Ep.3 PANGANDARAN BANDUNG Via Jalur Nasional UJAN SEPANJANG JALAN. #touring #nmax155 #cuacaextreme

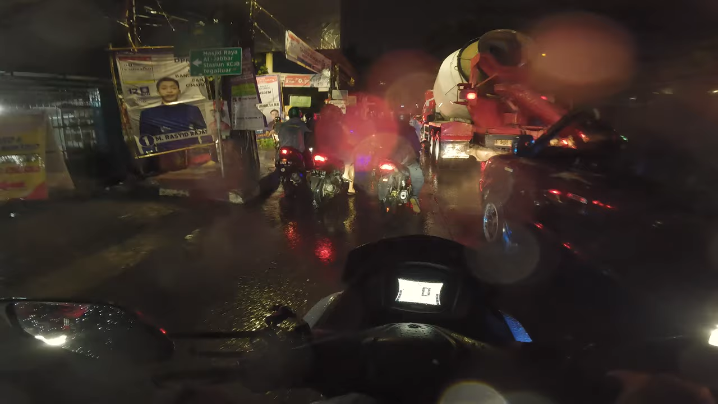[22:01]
Kejebak macet karena Gede Bage itu banjir ya, dan sekarang kawasan ini memang terkenal dengan banjir kalau misalnya hujan deras, teman-teman.
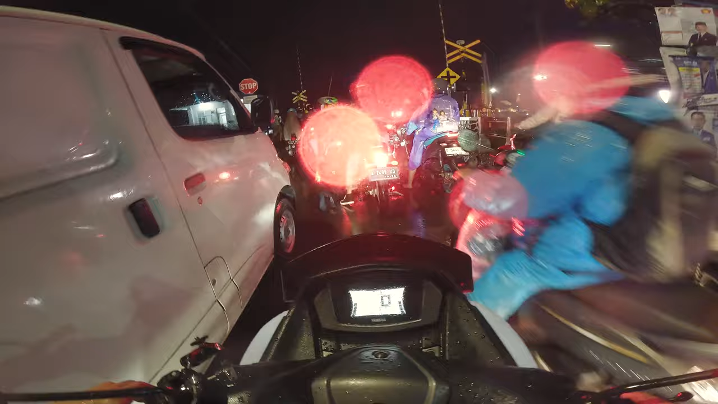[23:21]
Pintunya nggak ditutup, wah langsung bubar, buyar, guys.
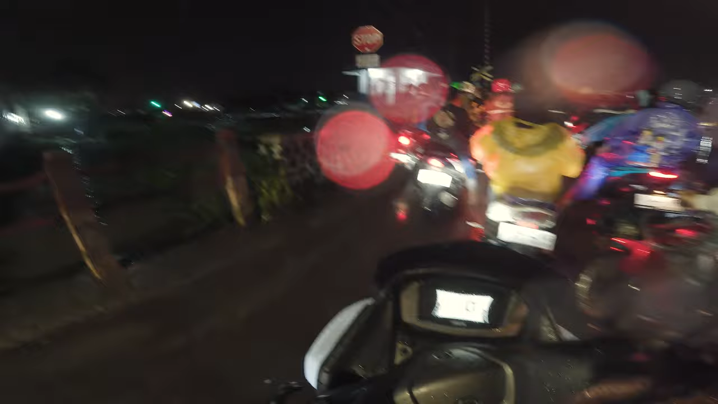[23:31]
Setelah kita sabar lewatin perlintasan kereta api, akhirnya kita mesti masuk ke daerah-daerah jalan tikus kayak gini ya, untuk bisa sampai ke daerah rumah kita.
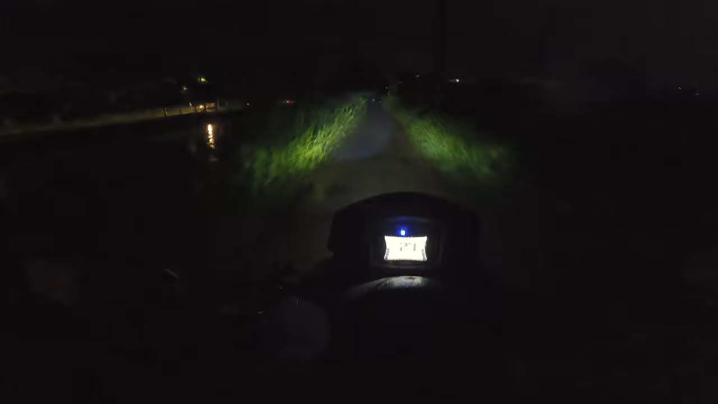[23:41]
Setelah lewatin bantaran sungai kayak gini, akhirnya kita masuk kawasan Summarecon.
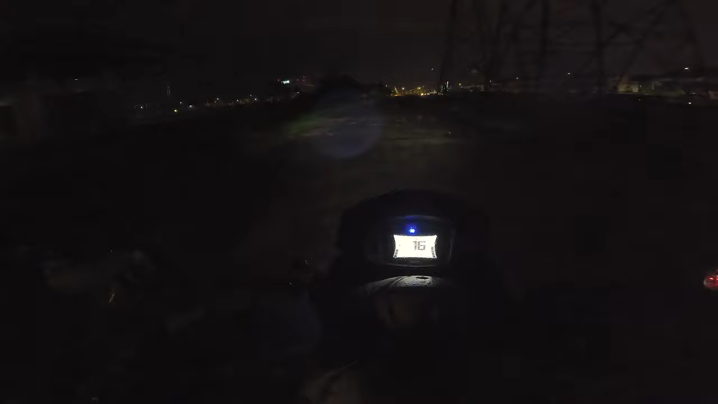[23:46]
Nah, di Summarecon ini lancar ya.
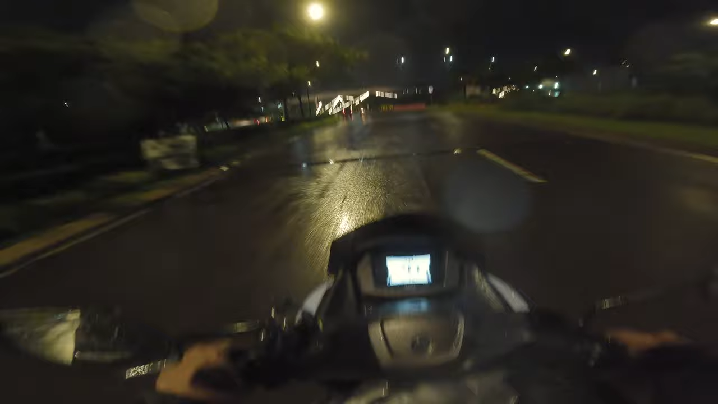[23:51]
Dan akhirnya kita juga masuk ke kawasan Derwati. Di sini macet lagi, teman-teman. Bapak-bapak Pemkot Bandung yang terhormat, dampak banjir di Gede Bage dan dampak banjir di Ciwatra macetnya sampai ke Derwati, Pak.